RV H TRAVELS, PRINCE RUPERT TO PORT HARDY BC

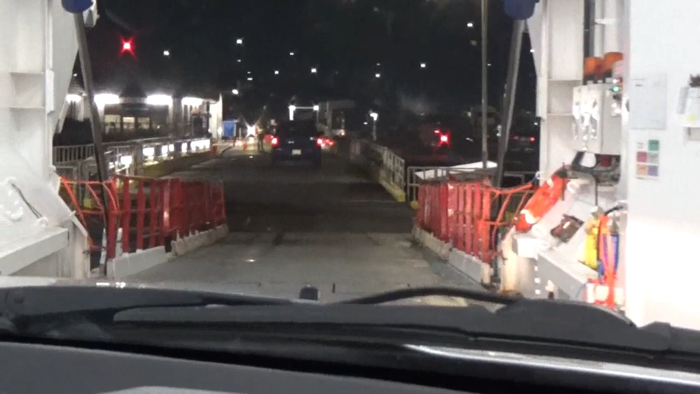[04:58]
Just gonna take it casually because it's bumpy normally and very narrow.
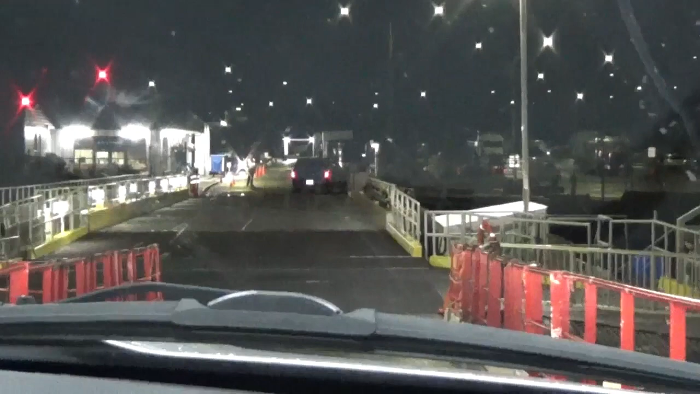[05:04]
And the rain seems to have stopped, which is a good thing.